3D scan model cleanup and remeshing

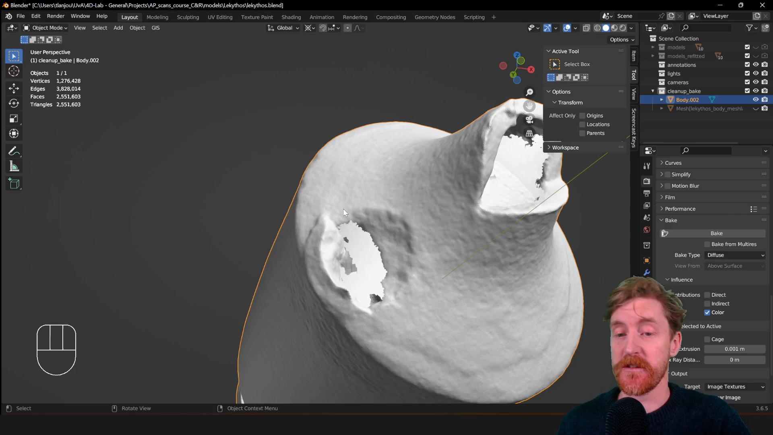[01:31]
that this gap this hole is filled and we're going to use different software for that because blenders and properly suited to fill this kind of holes but for
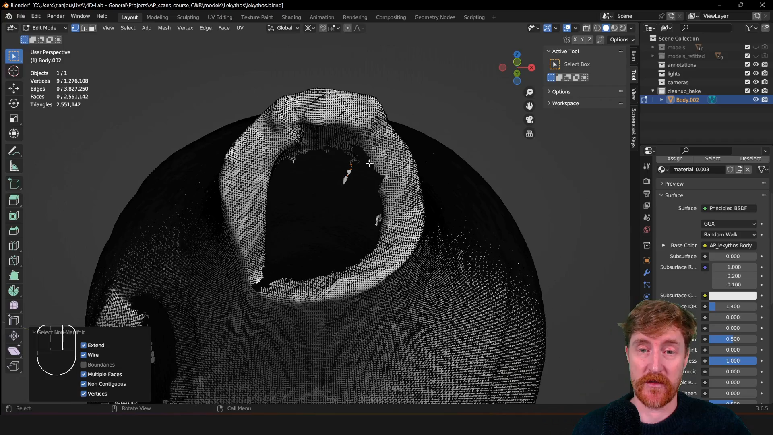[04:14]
uh being boundary so this kind of vertices are the classified non-manifold here is one apparently yeah so these are on this kind of cross sections of um of edges and there's no other faces uh connected to
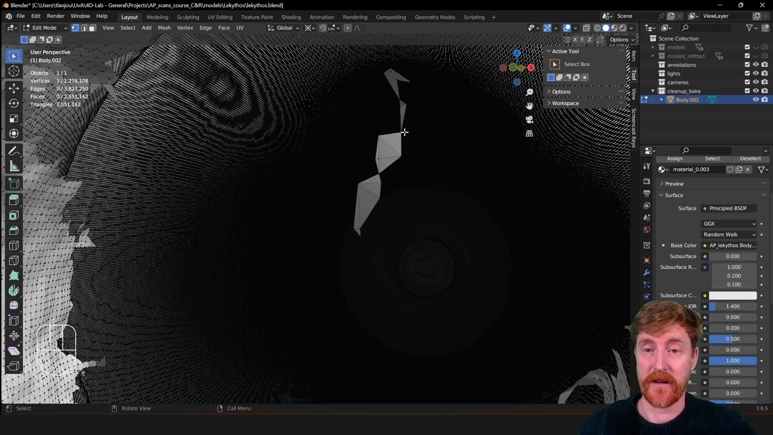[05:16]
individual vertices like this and it may be a little bit
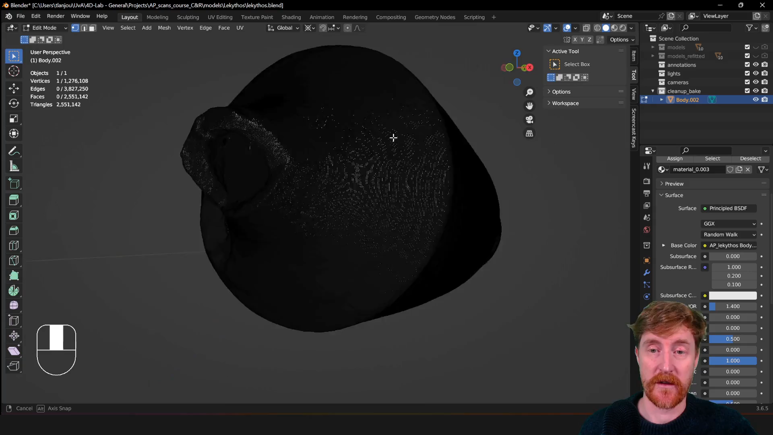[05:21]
it's hard to select now with all the background so in fact what you can do here is uh select non-manifold and then deselect
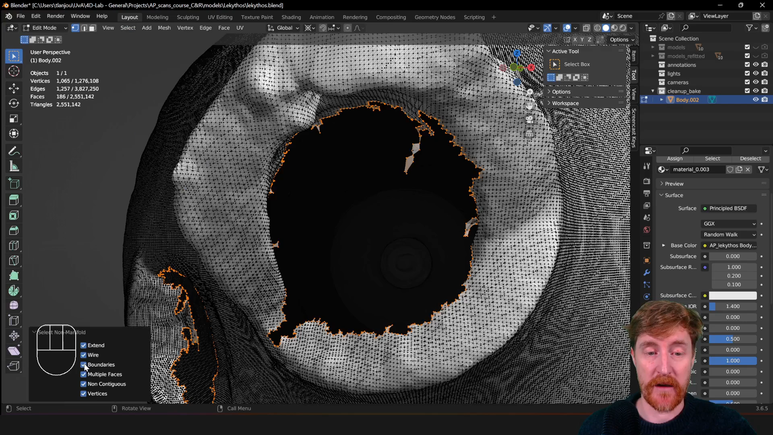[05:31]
boundaries and then x and then so it deleted all those uh weird cross-sections
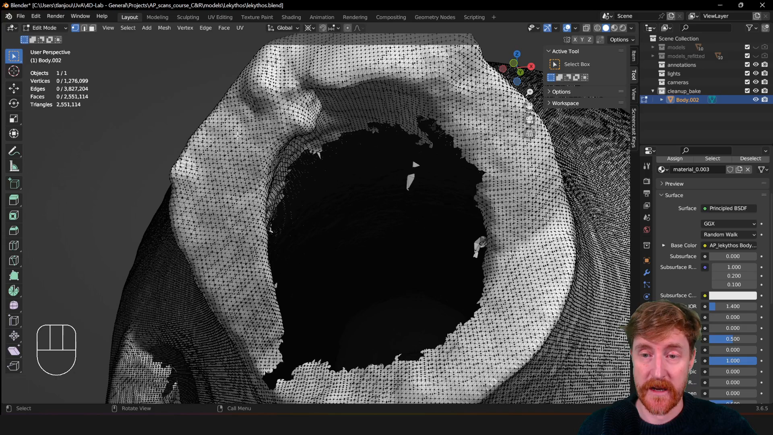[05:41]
but then also created some islands again so we can use the trick that we used before we
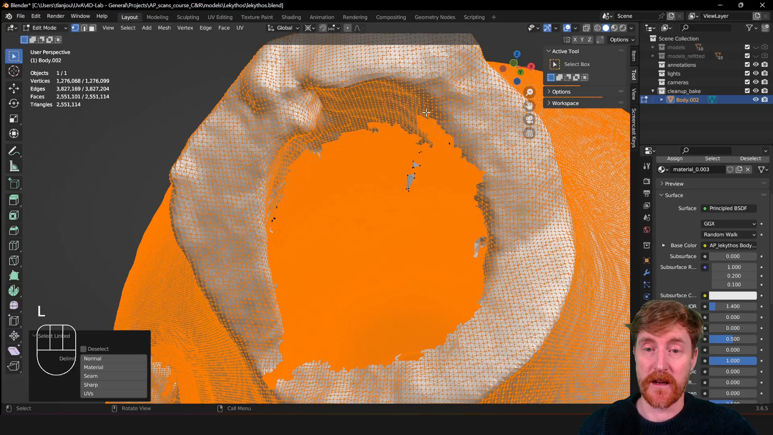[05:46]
link select the entire body of the object and then ctrl i to invert select x vertices
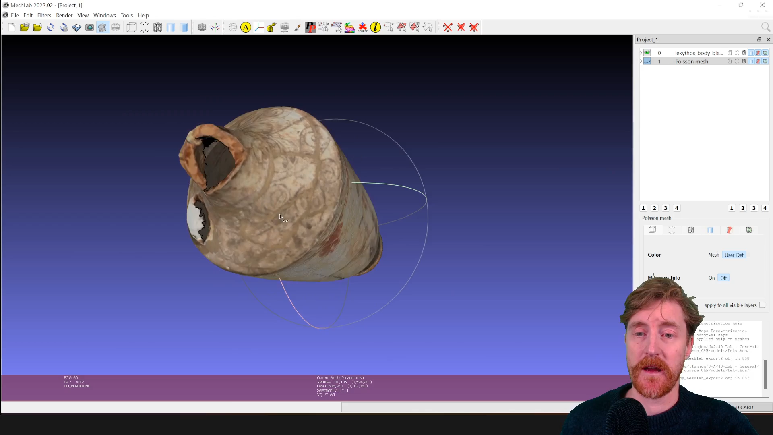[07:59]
a very useful tool for all kinds of mesh process processing
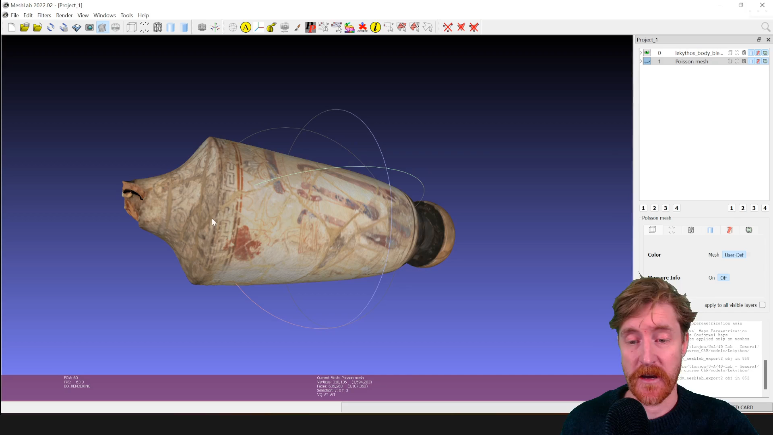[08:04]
tasks you can find it on meshlab.net it's
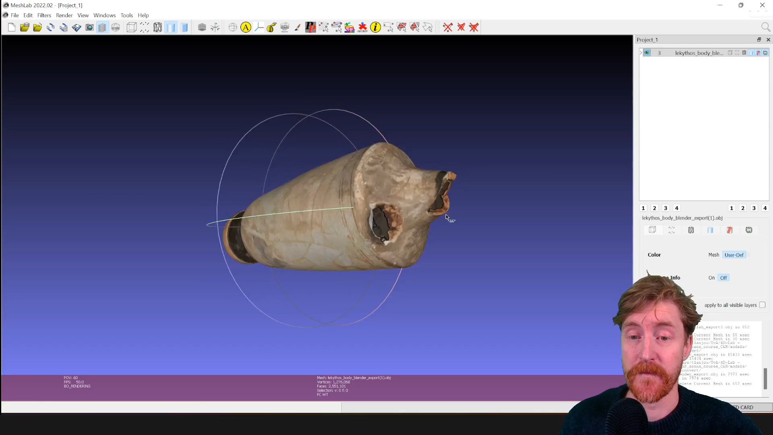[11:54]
um it's not that essential that we have the texture
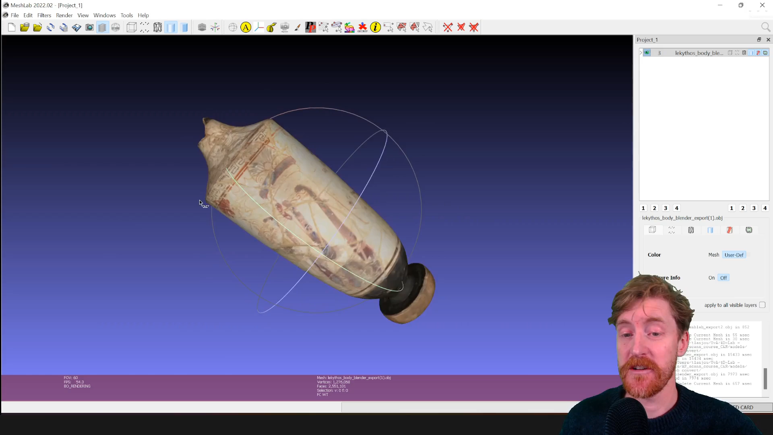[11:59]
displayed here uh currently because in the next step we're gonna get rid of the texture anyway and
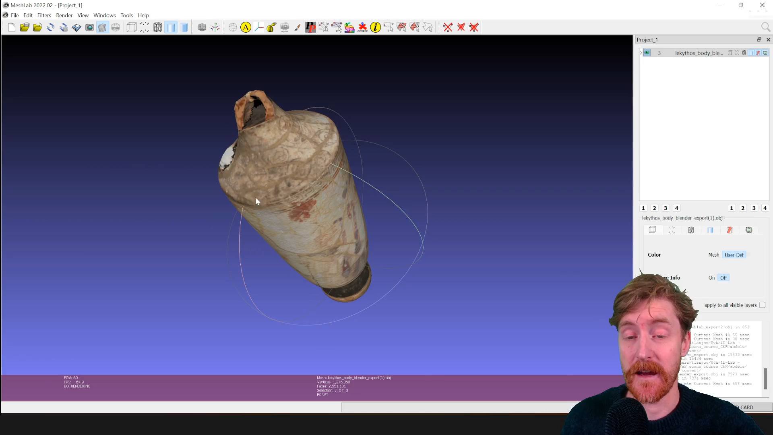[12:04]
we're gonna regain it uh only back in blender so this was just an extra um piece of information about uh texture
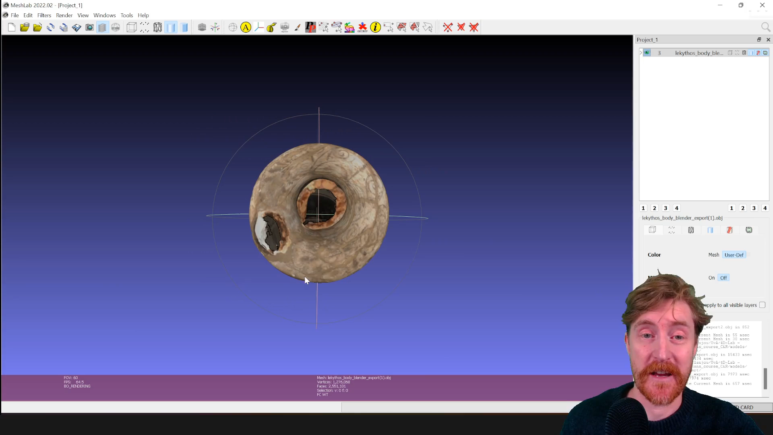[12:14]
file names and how to uh move files between mesh lab and blender properly
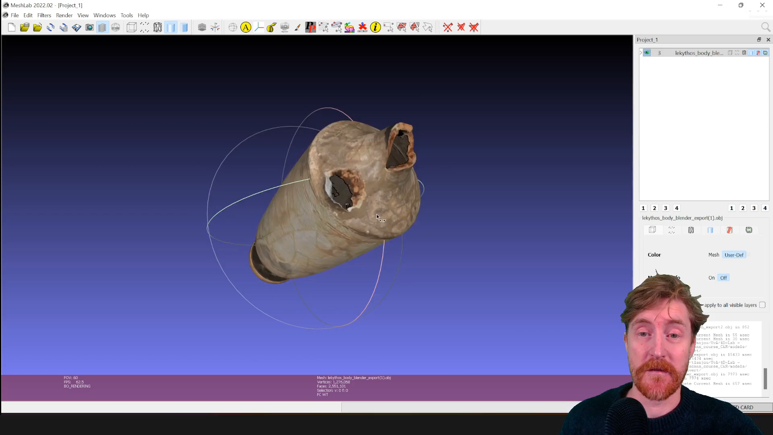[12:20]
so in order to fill these holes uh we can use a filter uh that is using a remeshing algorithm so
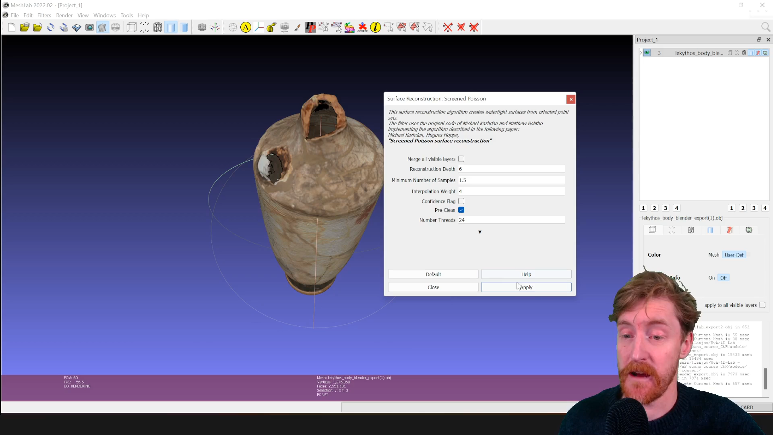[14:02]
six and it's important to have pre-clean as well because it will make sure that it can run the algorithm if you don't set pre-clean often you get an error message uh and then apply and
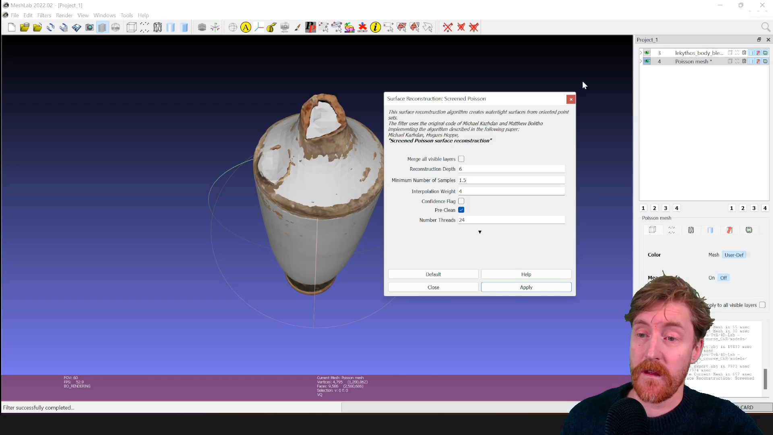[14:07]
you will see that it created this very uh basic representation